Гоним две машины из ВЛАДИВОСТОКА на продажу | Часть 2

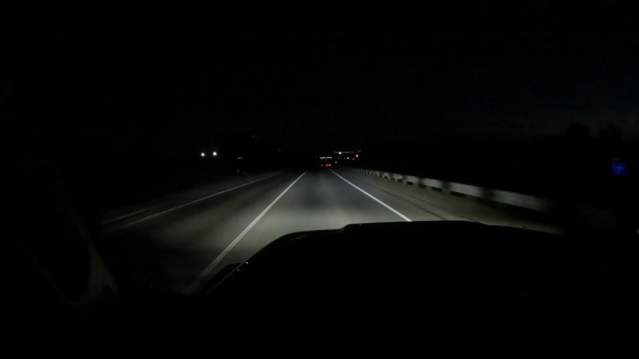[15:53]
что у нас ночной красноярск местного времени без 10 час спускаемся красноярску краешком обходим уходим на кузбасс вот движемся пока двигается там посмотрим ехать еще 750 километров
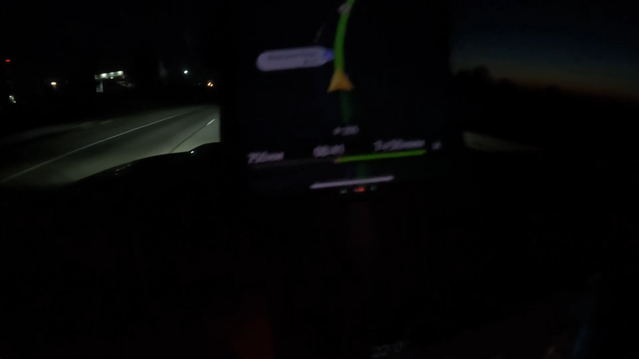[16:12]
пишет утром будем будем посмотреть как дальше поедется пока что усталости не все нормально все адекватные яйца хорошо дорога классная продолжаем движение
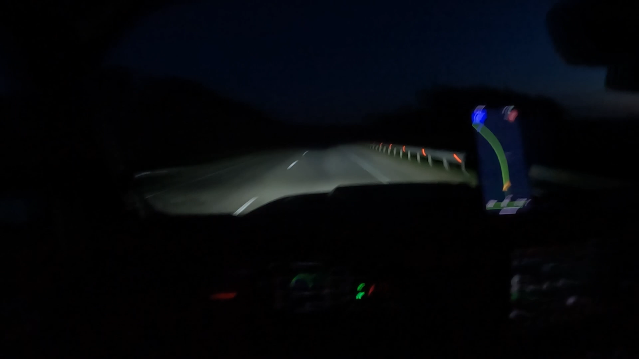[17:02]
200 из полей двинули в сторону дома только уже в одну машину саня подустал мы по некоторым обстоятельствам поехали
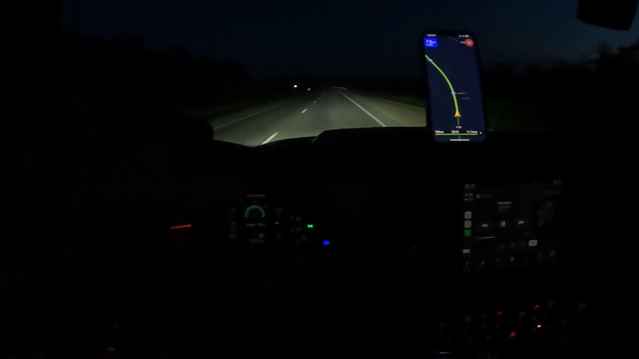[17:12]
вот 700 километров до дома в 7 часов пути утром рано будем дома время местного 228 полдесятого планируем прибыть прокопиус интересное путешествие на улице уже светает самочувствие отличное машина крайне комфортно ноги не затекают руки не затекают хорошо классно круто путешествие шикарное